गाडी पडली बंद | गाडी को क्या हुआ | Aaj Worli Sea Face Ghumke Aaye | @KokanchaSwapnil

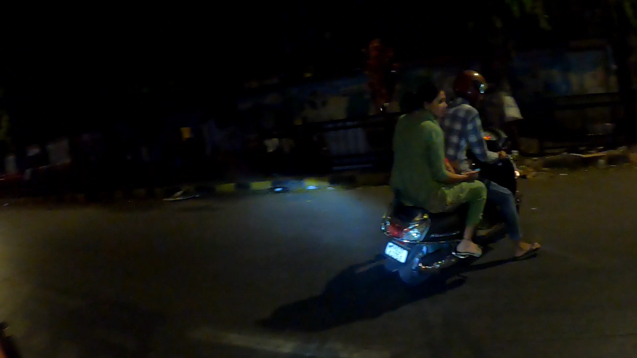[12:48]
इकडे चेक करा आता आपण आलोय सिद्धिविनायक टेम्पलच्या इकडे
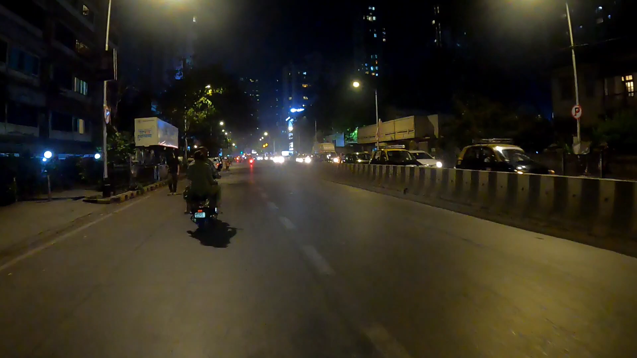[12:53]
म्हणजे आपल्याला रूटच माहीत नव्हता आपण सरळ सरळ आपल्याला वाटलं की आता येईल आणि इकडे चेक करा
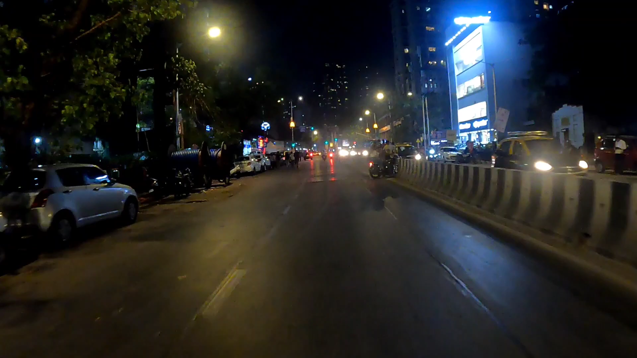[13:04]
आता आपण आलोय सिद्धिविनायक टेम्पलच्या इकडे
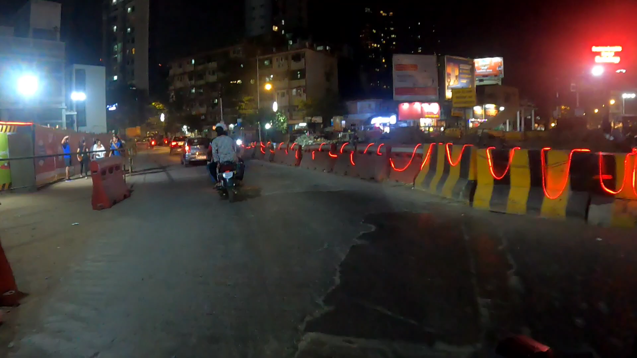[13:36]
आणि आहे ना मुंबईत फिरण्याची मजाच वेगळी असते पण प्रॉपर रूट माहिती पाहिजे कारण आता काय असं कन्स्ट्रक्शनचं काम चालू आहे ना त्यामुळे मग
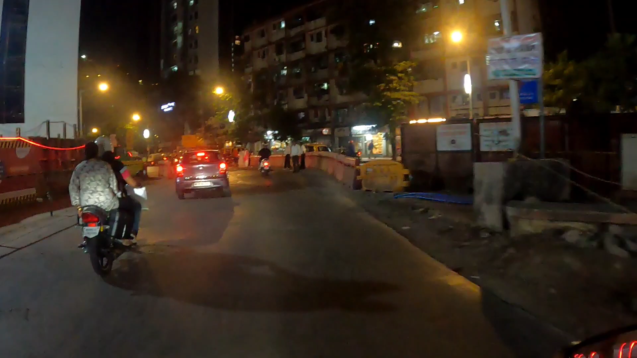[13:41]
रस्तेच समजत नाही की कोणता रस्ता कुठून चाललाय आणि मग चुकायला होतं जसं आत्ता मी चुकलोय
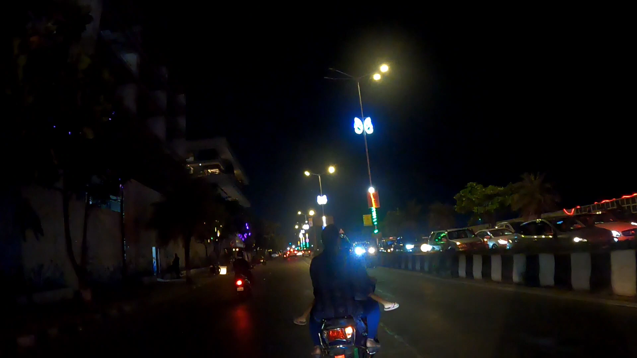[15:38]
हाँ, तर हा वाला अंबानींच्या मुलींचा बंगला आहे।
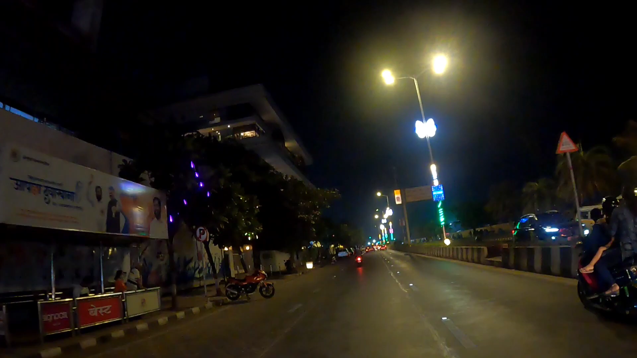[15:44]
तर हा वाला जो बंगला आहे तो अंबानींच्या मुलीचा बंगला आहे। इकडे हा चेक करू शकता, एक नंबर बंगला आहे।
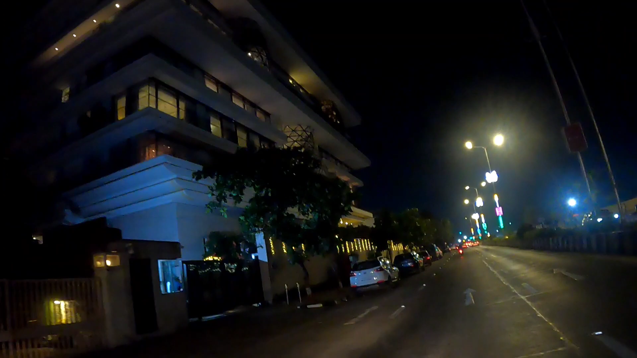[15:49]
आणि ह्या रूटला तर आपण पहिल्यांदाच येतोय आणि मजा येते।